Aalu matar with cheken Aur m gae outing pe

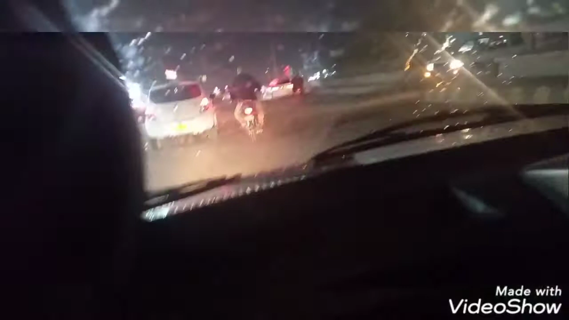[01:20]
تو سوچا تھوڑا بچوں کو ہم گھومالاتے ہیں اور یہ دیکھو آپ یہ ہمارے گھر کے قریبی ایریا
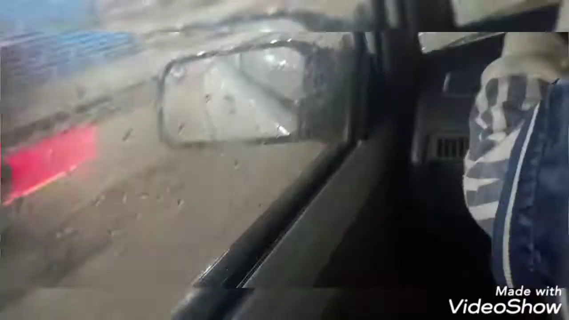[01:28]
ہے اور یہ کاسمباد میں یہ بہت دیر تک رونا کے
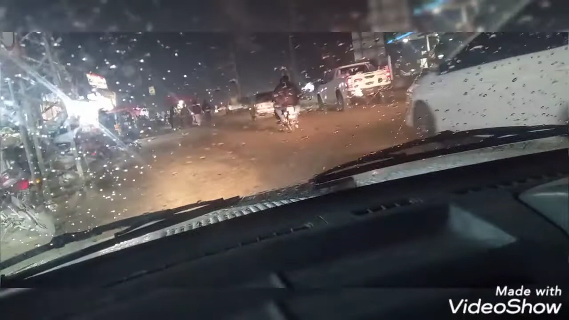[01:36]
لگی ہوتی ہیں شوپ سوہن ہوتے ہیں ہر چیز ہم کو مل جاتی ہیں یہ کرونا کی وجہ سے اتنا سناٹا